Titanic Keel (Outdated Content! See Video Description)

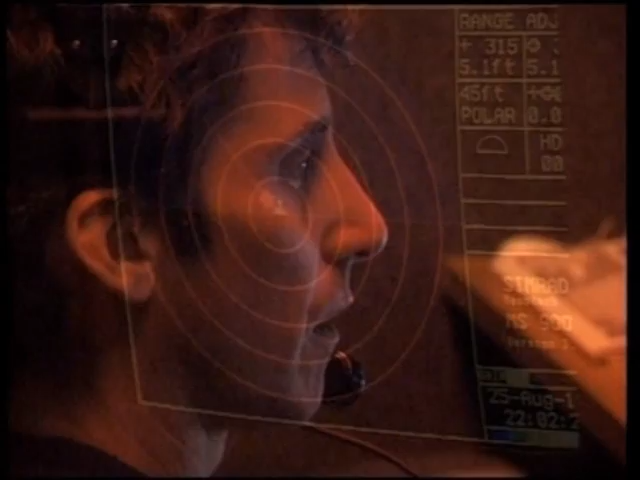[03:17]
The Magellan pilots guide the ROV closer and closer to the stern wreckage.